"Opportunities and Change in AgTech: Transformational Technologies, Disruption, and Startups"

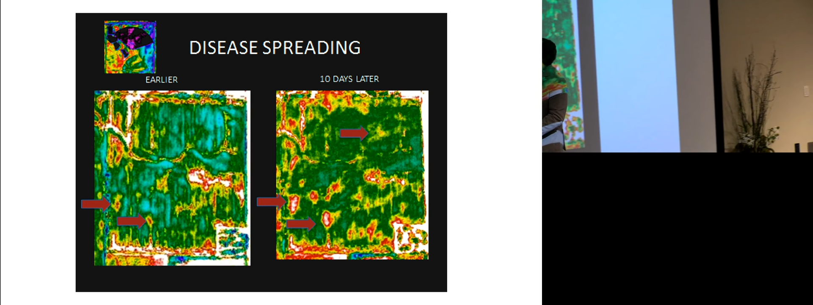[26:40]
And we can see these little red spots right here. Those are anomalies. In a thermal image, difference is bad.